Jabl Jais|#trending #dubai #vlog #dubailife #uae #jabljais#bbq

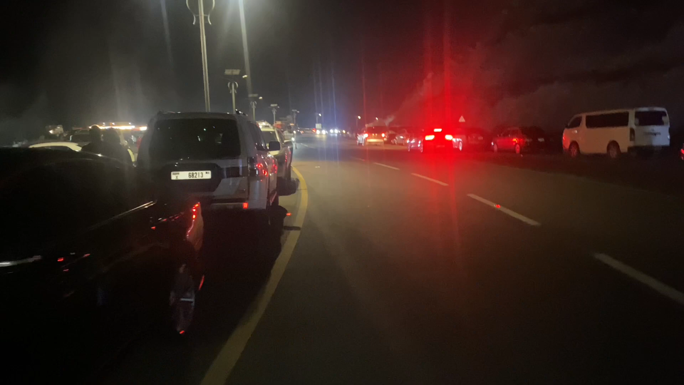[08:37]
रात के बज रहे हैं 10 और आप गाड़ियों की अमाउंट चेक करें यहाँ पे, वो पीछे हम लोगों ने अपना कैंप सेटअप किया हुआ है,
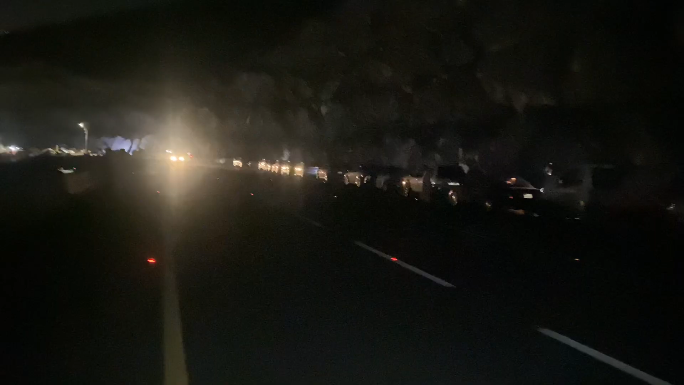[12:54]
रौनक चेक करें जी, रात के 11:20 हो रहे हैं और देखें यहाँ पे भी लोग बैठे हुए हैं, लाइट्स वगैरह लगा के वो आगे हम लोगों ने भी अपना हिसाब किताब लगाया हुआ है, बैठे हुए हैं।